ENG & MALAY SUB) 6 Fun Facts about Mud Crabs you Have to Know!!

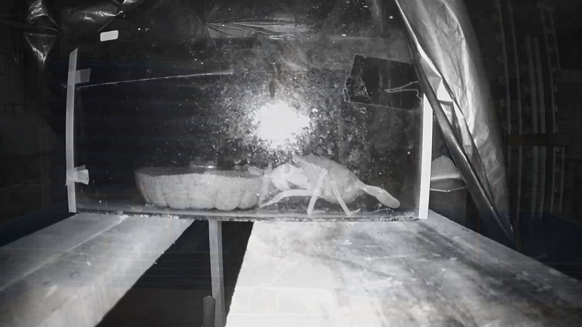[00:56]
Aktiviti dan agresi mereka boleh berbeza daripada waktu malam dan waktu malam.
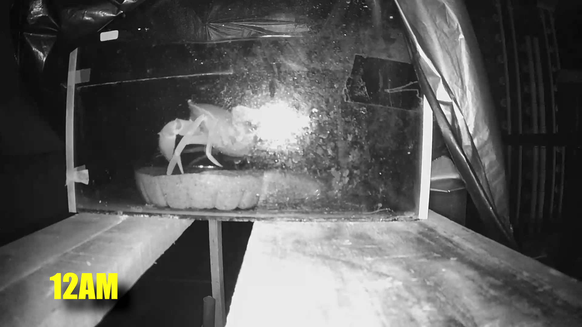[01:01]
Kepala krebs kita menghidupkan krebs pada malam, kondisi sebenarnya boleh berbeza di malam. Kebanyakan krebs yang menghilangkan daripada kotak individu mereka berlaku pada waktu malam.